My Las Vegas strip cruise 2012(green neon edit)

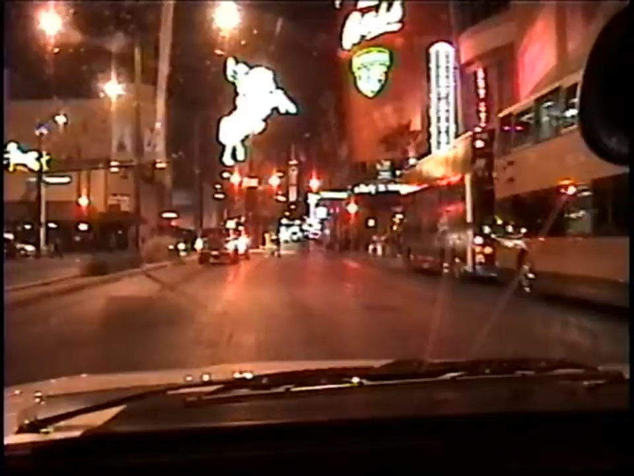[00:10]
That was a 100 block right there, right at the beginning.
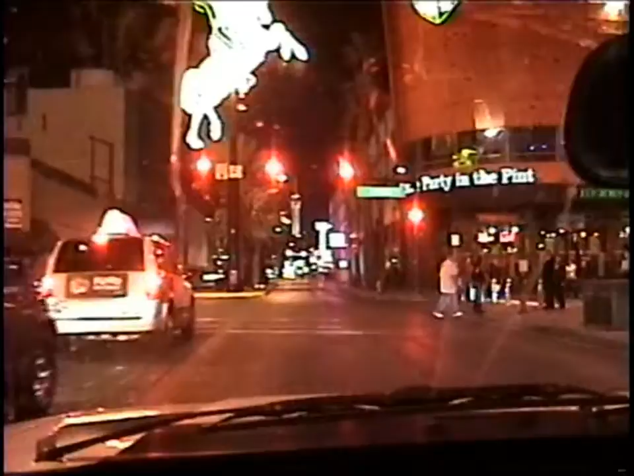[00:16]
I don't know if you can see the tower down there.
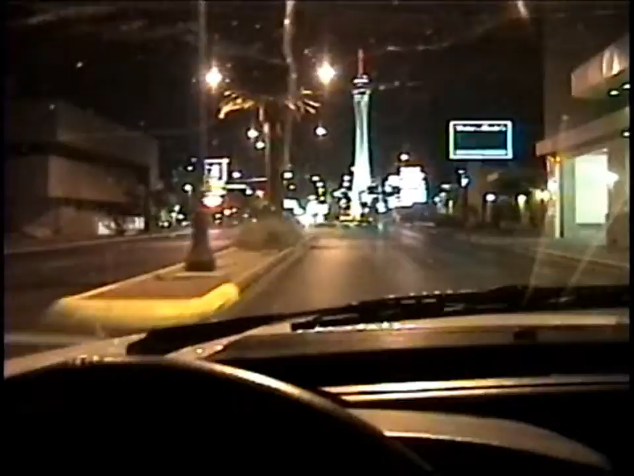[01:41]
I think I'm close to the Monterey Motel, which was the fancy one I stayed at. Yeah, there it is. Wow, it was real close to the Pond store. I didn't know it was a TV show back in 2010 though. Monterey Motel, I might have to check them out. I got vacancy.
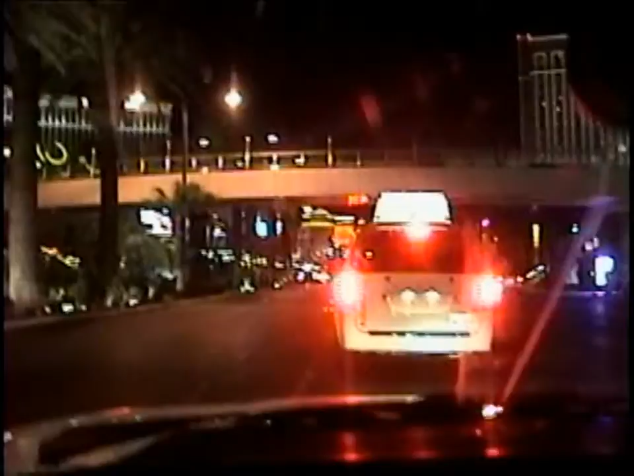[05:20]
The Mirage is up there. The Mirage is up there. The Mirage is up there.
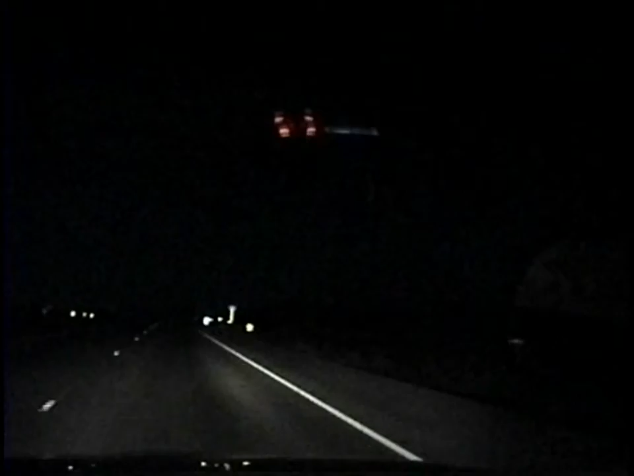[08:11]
Okay folks, look at this. You're just coming around a corner, and then look. Look at the lights. That's Vegas.